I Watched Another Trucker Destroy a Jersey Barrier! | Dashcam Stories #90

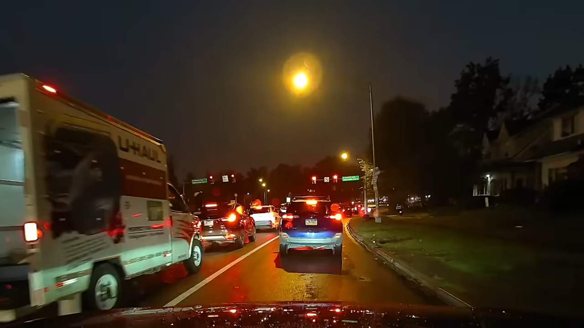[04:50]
It seems two gentlemen, we can only really see one in the video, were chilling in the back of the U-Haul truck on their phones.